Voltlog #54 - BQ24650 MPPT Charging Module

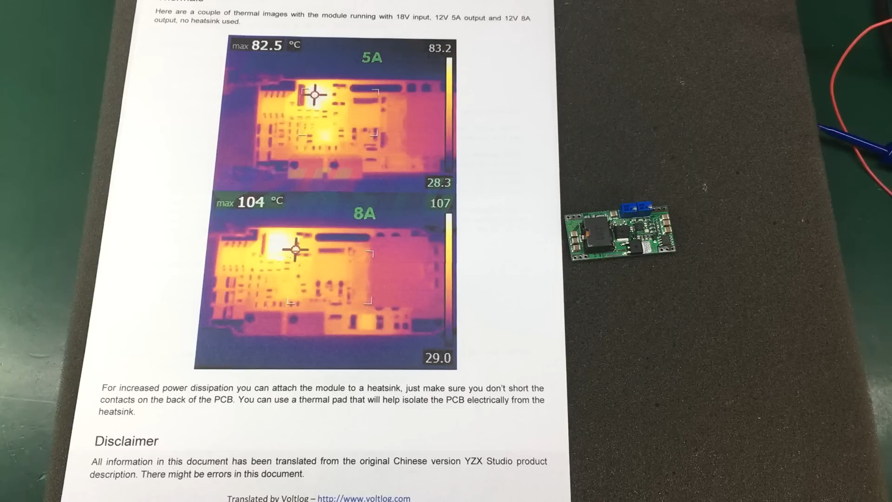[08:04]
On its own, we can see it will get quite hot reaching
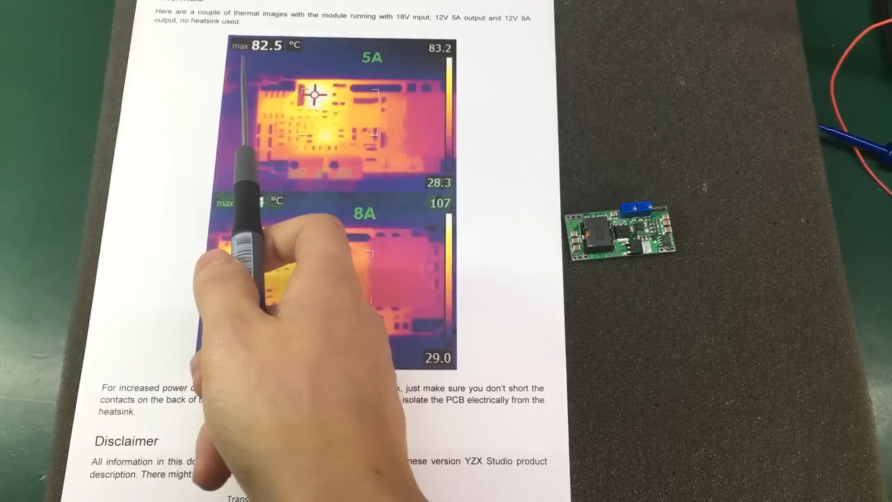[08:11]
about 82.5 degrees C on the switching MOSFET for 5A, the maximum charging current.
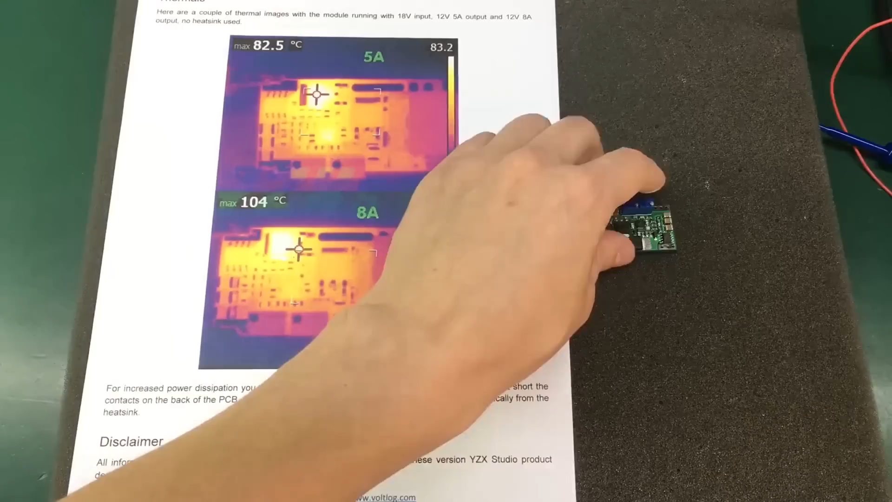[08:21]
But there are exposed PCB pads on the back of this board that you can use for transferring heat to a heat sink.